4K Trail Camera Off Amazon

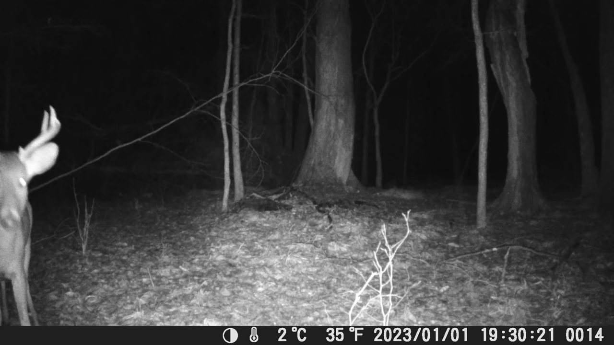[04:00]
We'll clip it in. You'll see here in a second.
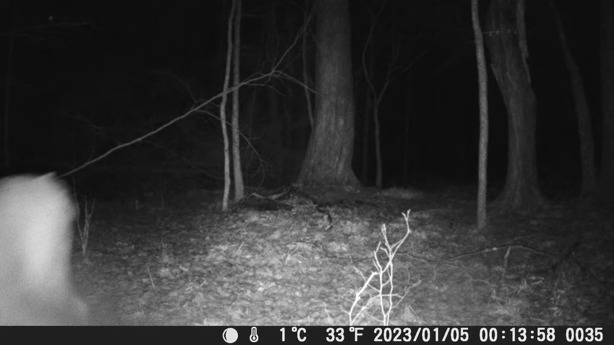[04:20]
A little 10-point comes walking through. And it's picking up that motion when he's about probably 15 yards in front of the camera, which is perfect.